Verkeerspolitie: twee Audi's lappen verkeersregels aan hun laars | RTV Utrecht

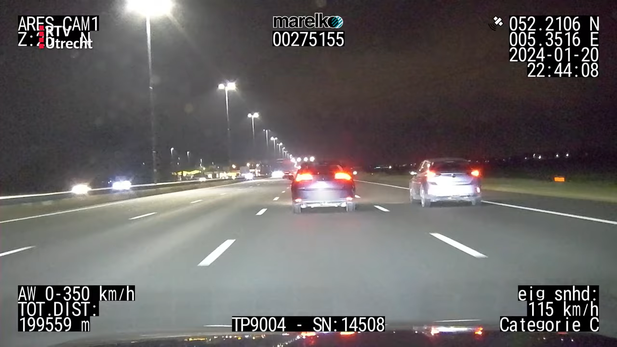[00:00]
De A1 bij Amersfoort richting Baren. Het is kwart voor elf s'avonds. Verderop heeft iemand pech en daarom is de rechter rijstrook afgesloten. De maximumsnelheid verlaagt naar 90. Goed te zien boven de weg. Maar niet iedereen heeft zin om zich daar aan te houden. De verkeerspolitie start een snelheidsmeting op een Audi A3 die met een flinke vaart voorbij komt.